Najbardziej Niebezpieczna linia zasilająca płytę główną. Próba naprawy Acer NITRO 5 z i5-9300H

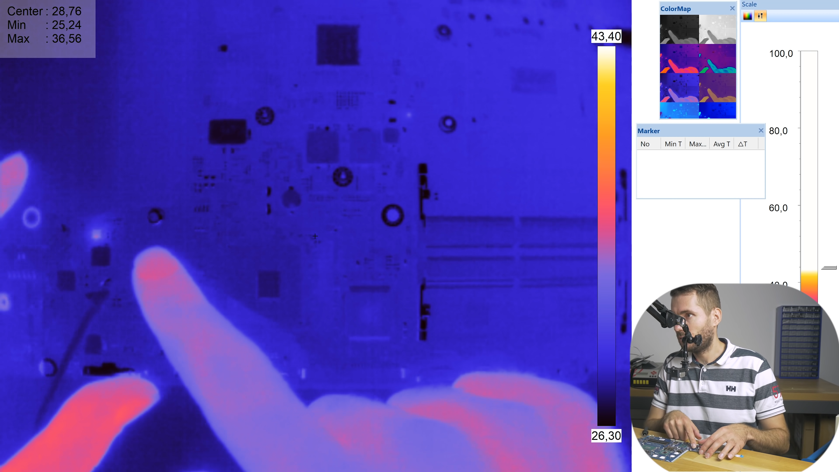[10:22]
Dobra, nasz układ produkujący 5 V się grzeje. Tutaj mam jeszcze jeden układ i to jest DS2, z tego co widzę, się grzeje.
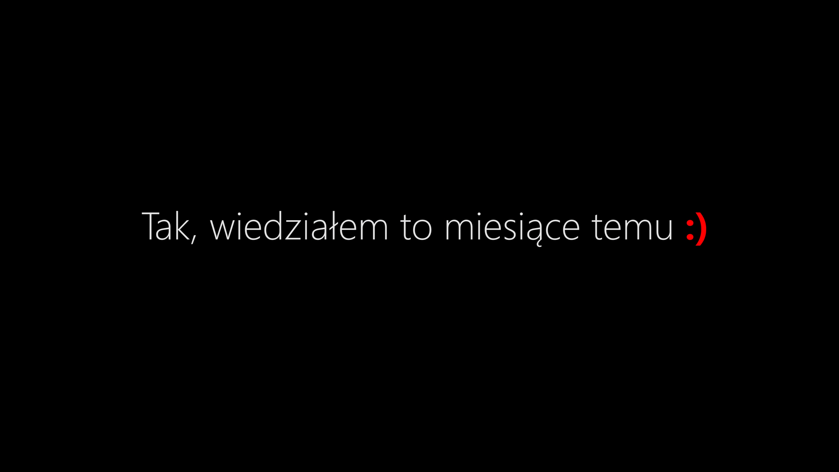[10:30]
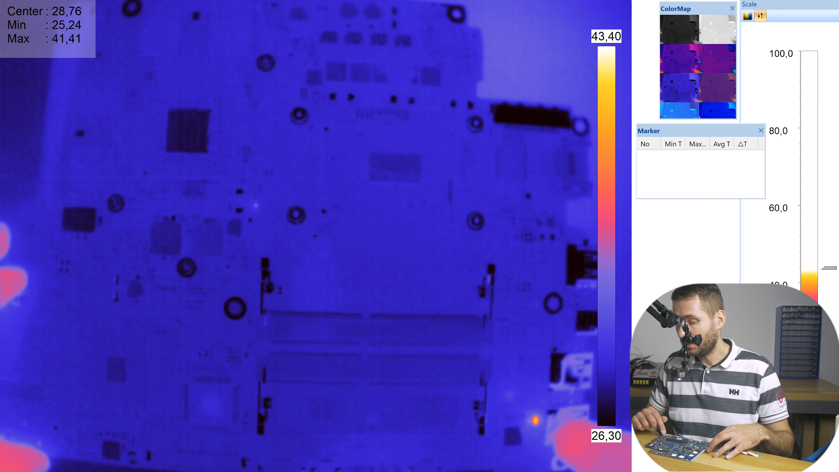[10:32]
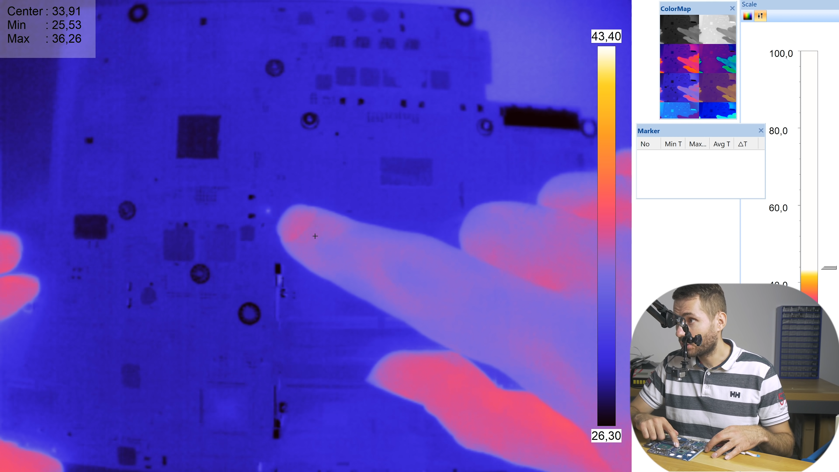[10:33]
I tutaj się jeszcze grzeje delikatnie taki układzik, który już wymieniliśmy jako ostatni w tym lutowaniu.
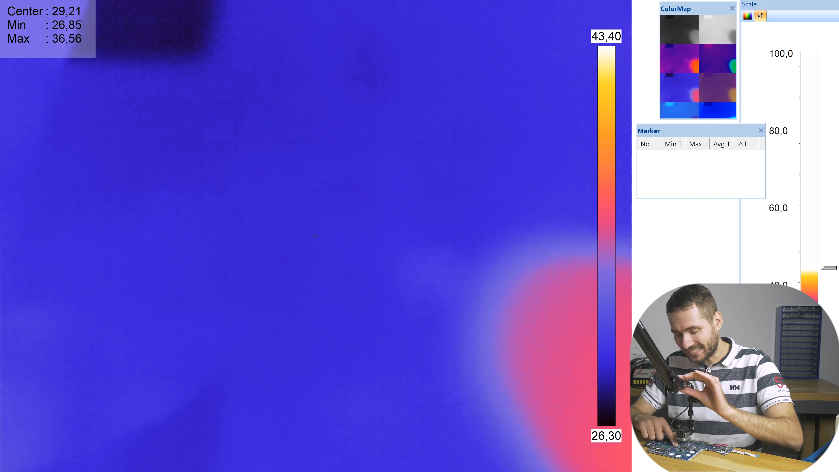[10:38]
I tutaj jest taki sam układ i on też jest uszkodzony.
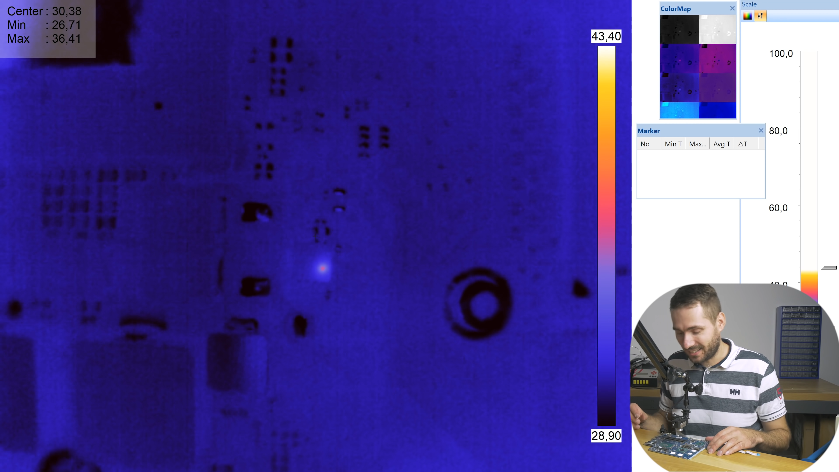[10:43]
Też dostał strzała. O kurde, dobra, DS2.
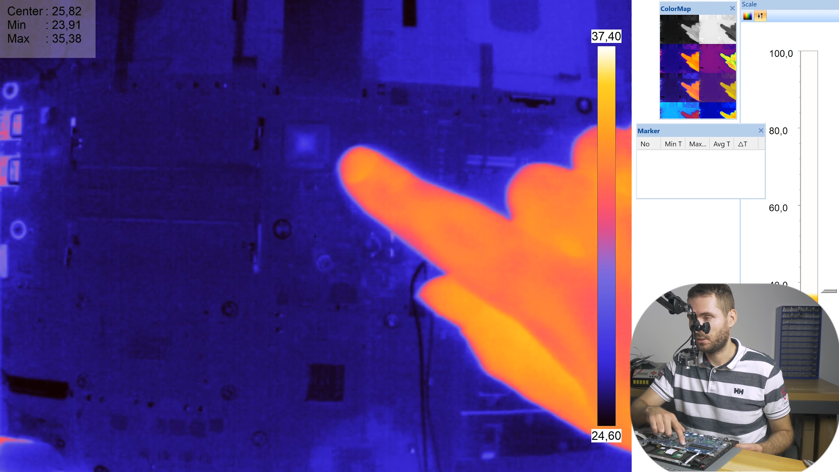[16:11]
Trochę. No ale takie grzanie to jeszcze nie ma tragedii. Uwaga, włączam. 3, 2, 1 teraz. O, tutaj coś się zaświeciło. 3, 2, 1 teraz. 3, 2, 1 teraz. Tutaj. Ta przetwornica się tak...
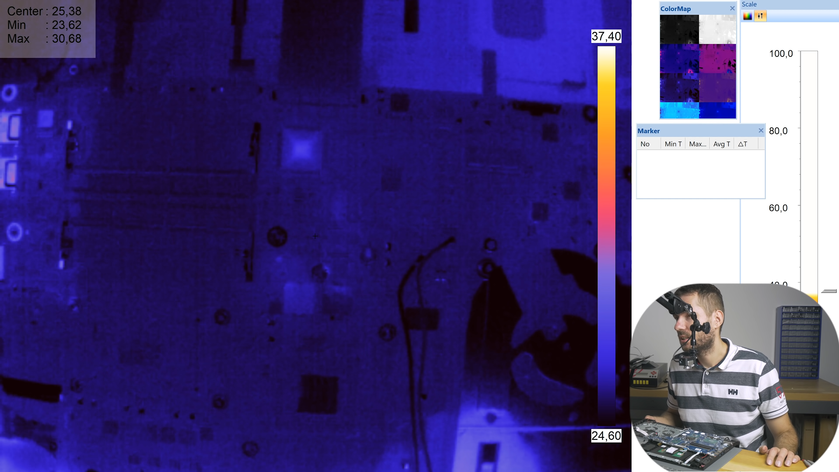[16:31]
Tutaj coś nam przyciąża. Pewnie coś, czego nie mamy. 3, 2, 1 teraz. Wow.
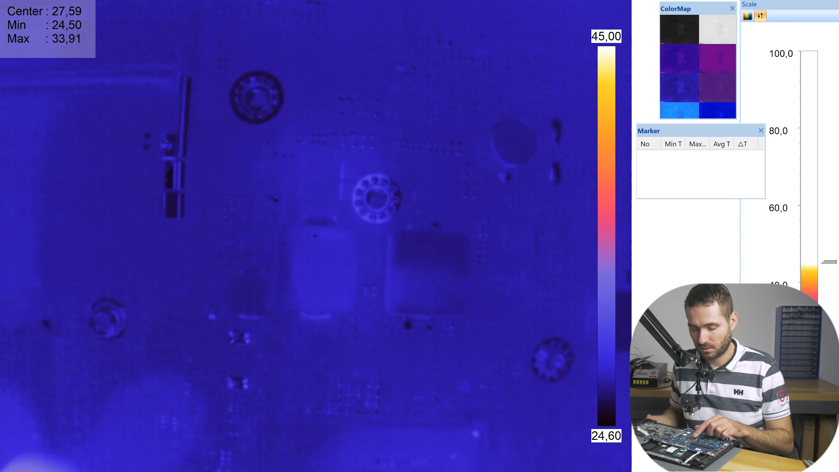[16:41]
To są dwie takie przetwornice. To są przetwornice, nie?
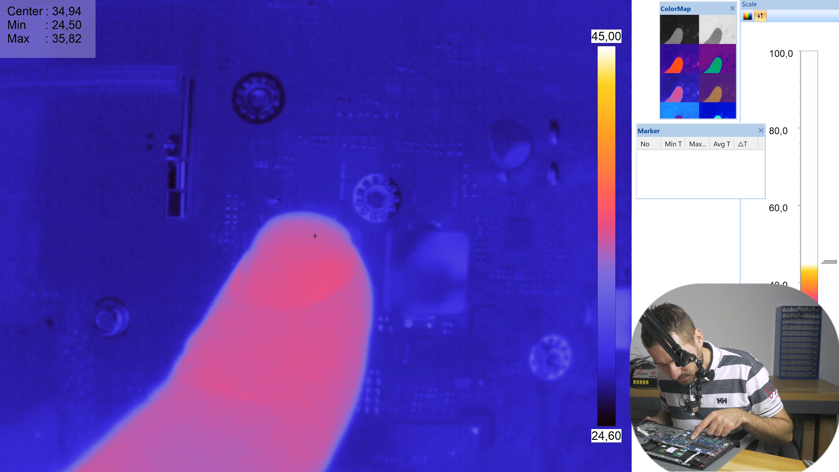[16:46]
3, 2, 1 teraz. Ta skubana przetwornica tak się zapala.
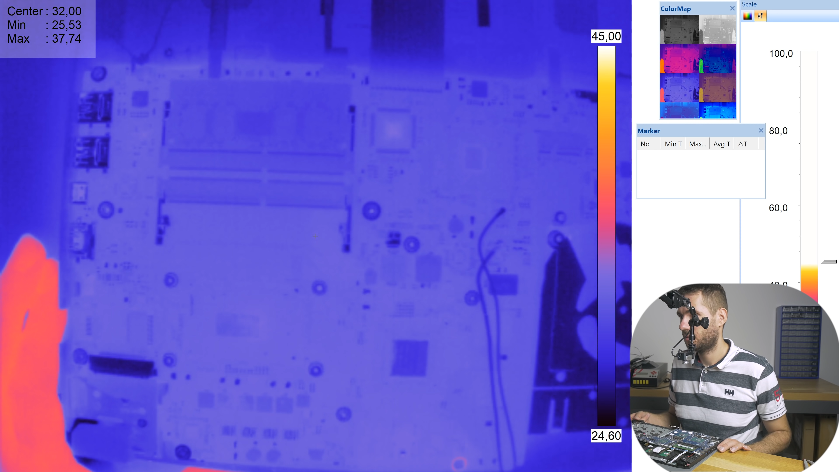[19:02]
Oj, to chyba wygląda na... Coś jeszcze oprócz procesora się grzeje? Tylko procek w jednym rogu się zapala, co nie jest dobrym znakiem w ogóle, ani trochę. 3, 2, 1, włączam.
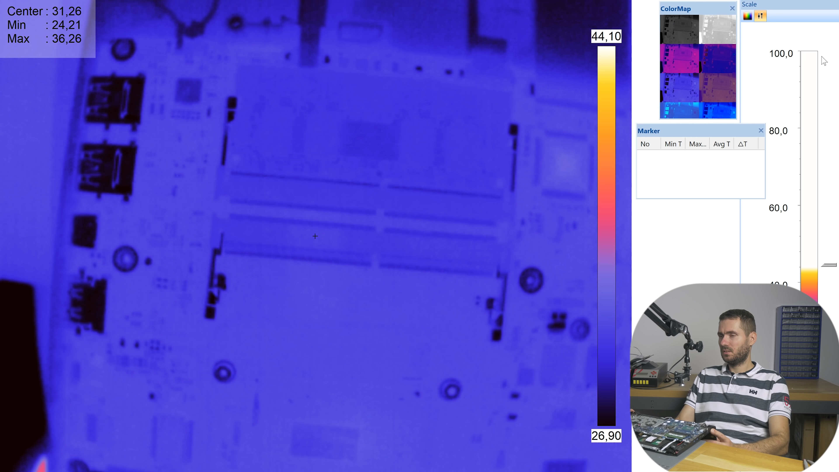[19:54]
nasz układ sterowania przetwornicą, to jest, nie no, to jest chyba przetwornica główna, jedyna, sterująca zasilaniem fazami procesora.
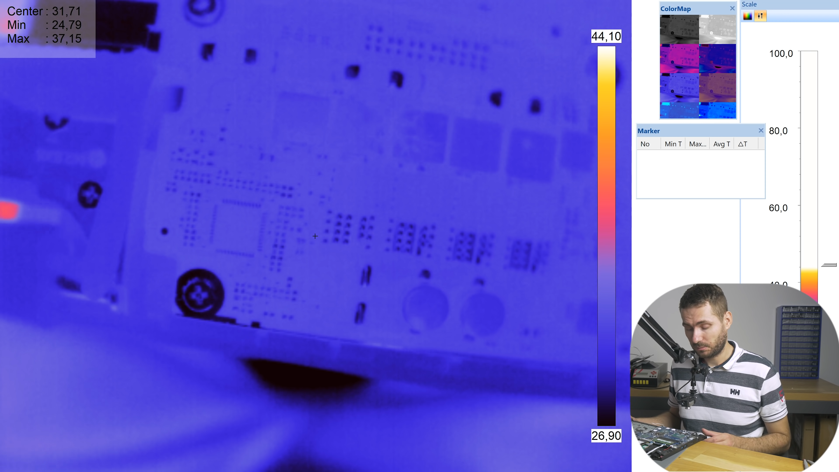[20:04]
Jak widzimy przy starcie, też się nagrzewa delikatnie. No i nasz procesor w jednym miejscu się grzeje.